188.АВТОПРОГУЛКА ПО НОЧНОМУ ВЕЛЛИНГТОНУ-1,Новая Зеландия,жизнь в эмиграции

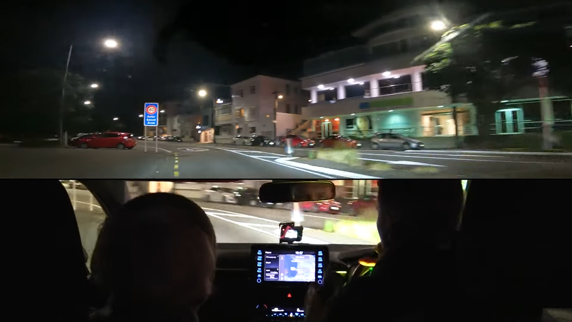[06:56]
у нас вот пошла это набережная это самые дорогие дома это здесь самые такие старинные особняки если снесены это выстроены заново апартаменты с шикарной планировкой вот наверху готический кран вот это вот это арендал пары это наверху может видно дима я надеюсь что будет видно я надеюсь эффектно именно вечером его днем и не видно а вот вечером он освещено видно а лишь
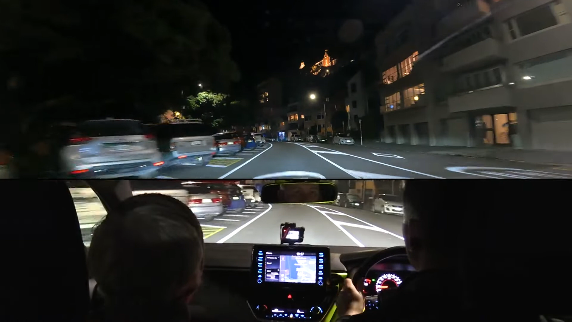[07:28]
высоко направо надо да да да да ты езжай потихонечку так мы идем потихоньку на большой скобой здесь за деревьями прогулочная дорожка и дальше идет море и за бордюром уже вода зекома с тобой сейчас немножко сюда в сторонку съедим чуть-чуть здесь что есть здесь есть вот такое место ну-ка давай сюда заедем где
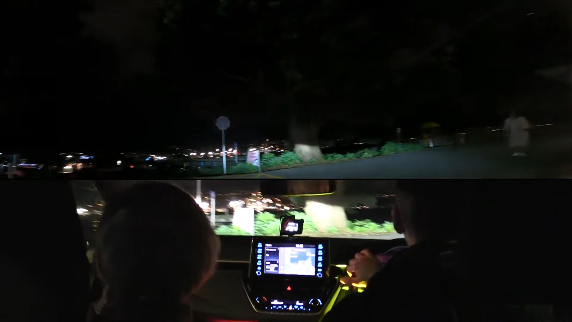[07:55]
находится этот самый так болот он и бэй это корабль на котором
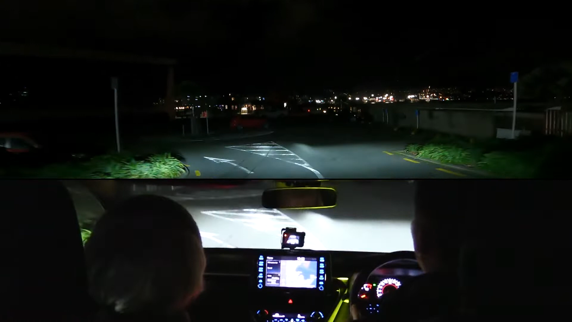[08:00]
я работал уборщиком клинером это было очень давно на заре моей когда учил английский когда учился в университете вместе университете вот я работал на этом корабле которым который мы сейчас видим да перед своими значит на своих
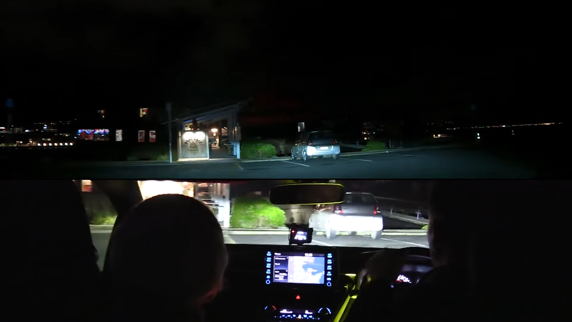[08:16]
экранах вот кафе называется сейчас она раньше называлась так болт он и бэй
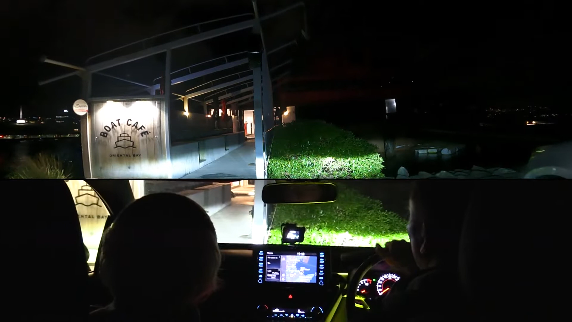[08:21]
кстати популярное место очень популярное место да прямо на воде как бы
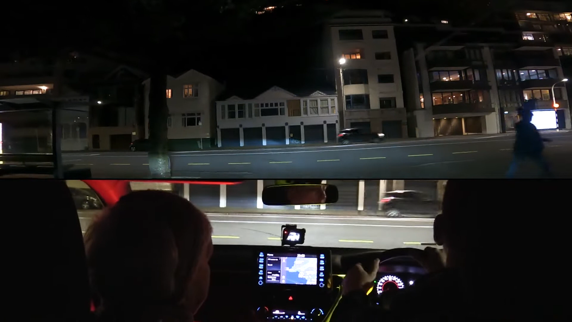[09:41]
не помню даже как она называлась на короче говоря именно про этот пароход так что можете посмотреть мы туда поедем то думал что за прокатимся да то есть мы а мама нас просит прокатиться дальше налево по набережной до ночь камера у нас саде продолжает работать это веселит это радует хорошо но сейчас вы видите знает на правой стороне самые богатые апартаменты самые богатые дома в городе самое золотое место
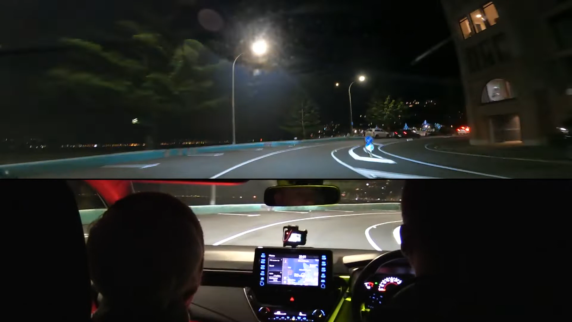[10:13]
как ярославль у нас ложка набережная даже как в костроме все дома которые около воды то есть и здесь вот такая тоже своя набережная налево здесь всякие разные красивые деревья дико такие очень экзотичные вот на левой стороне и вечерами их украшают как бы видит такая смотрите какая красота гирляндами украшены вот эти деревья а какие
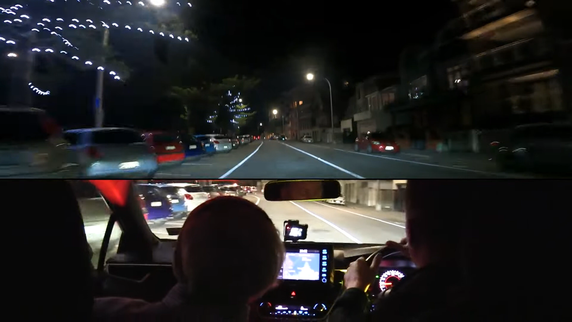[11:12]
И включают их только в вечернее время дня. Ну, и, конечно, создают они особую атмосферу, и так празднично все это выглядит. Вот там, я не знаю, там не показать, может, там краем глаза вы видели с другой стороны залива, там очень красивое зрелище. Вот я вам просто покажу, вот так вот заедем, посмотрите.
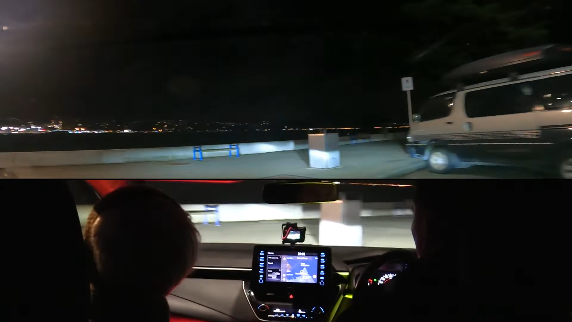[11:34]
Я не знаю, видно или нет, посмотрите, сколько огней с другой стороны. Вот там порт, слева мы видим порт с кранами, грузовые доки. Здесь их, конечно, сейчас не видно в темноте. С другой стороны вот такая полоса огней идет, это вдоль фривея, по которому мы сегодня вот ездили, тоже я снимал, в общем-то, везде каждую свою поездку я снимаю. И вот огни рассыпанные, как будто по небу кажется. Это вот огни, которые, огни районов, которые располагаются прямо на склонах холмов. сейчас поедем дальше. Сейчас поедем дальше.
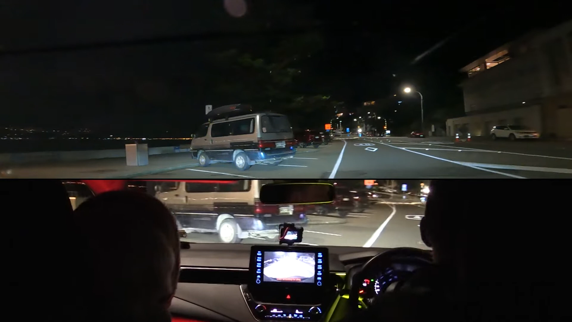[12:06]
Да, здесь находятся очень богатые апартаменты людей, которые тяжким своим трудом, скажем так, за жизнь заработали миллионы, просто миллионы долларов. Вот, большие деньги. И вот они живут под старость лет своих, поселяются здесь, на берегу вот этой бухты, на рентал-парэйте. Продают богатые дома, чтобы купить апартаменты именно им в этом месте.
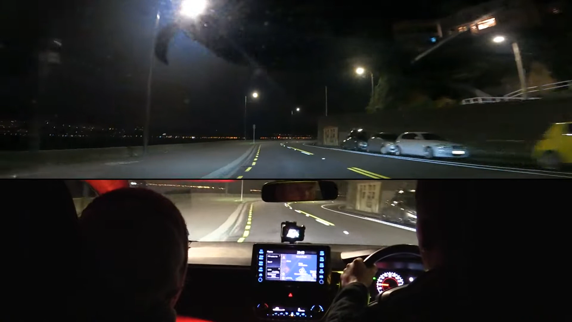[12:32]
Да, многие даже продают свои частные дома, большие, многоквартирные, многокомнатные, многоспальнивые, многобедрумные, для того, чтобы купить один большой апартамент здесь вот, на берегу нашей бухты, да, на рентал-парэйт, скажем так, да. Здесь также извилистая дорога. Так, да.
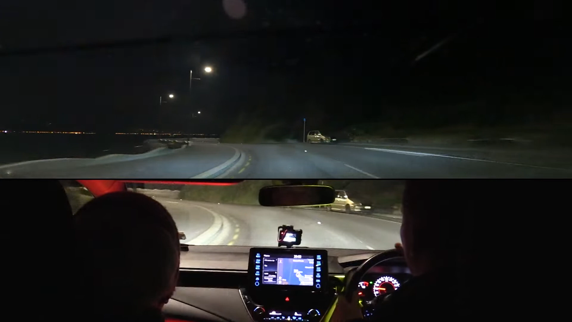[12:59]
Вот если кому-то будет интересно, что у нас такой за интересный свет в машине, это у нас просто под ногами лежат два фонарика, цветные, мамы красные, у меня там желтые. Разного цвета, одинаковые фонарики. Мы решили поэкспериментировать с освещением, как оно будет смотреться. Мы сейчас едем по этой же нашей набережной, которая соединяет, эта дорога соединяет ориентал-парэйт, вот этот вот богатейший наш район, да, с райончиком под названием Келбёни.
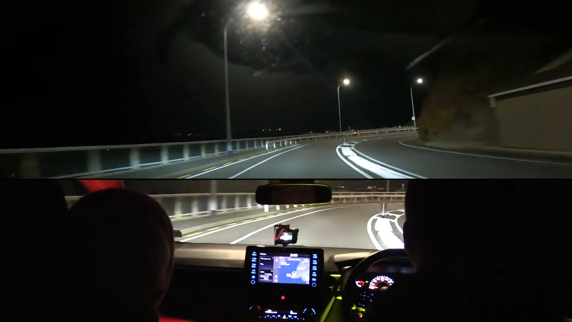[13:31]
Келбёни. И там стоят на приколе яхты, которые вот мы сейчас с мамой хотим посмотреть, они вообще освещены там чем-то или нет. Как они на воде вообще стоят? В темноте я никогда не видела их. Да, вот сейчас, значит, посмотрим, как это все выглядит. Обычно в такое время мы дома находимся. Да. Если повезет, увидим каких-нибудь опоссумов, если они бегают. Может быть, да. Здесь может такое быть, когда ночью гуляют опоссумы, или...
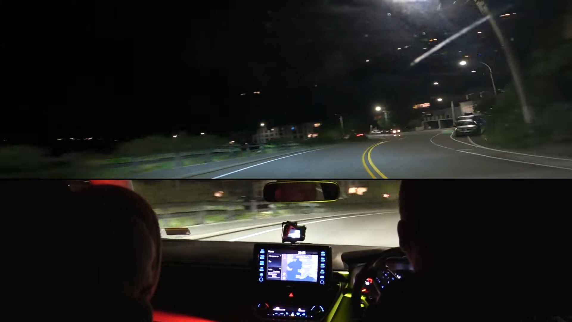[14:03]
Перебегают дорогу. Перебегают дорогу, да, в таком плане. Ну, это как зверек с размером с кошку. Ага. С хорошим мехом.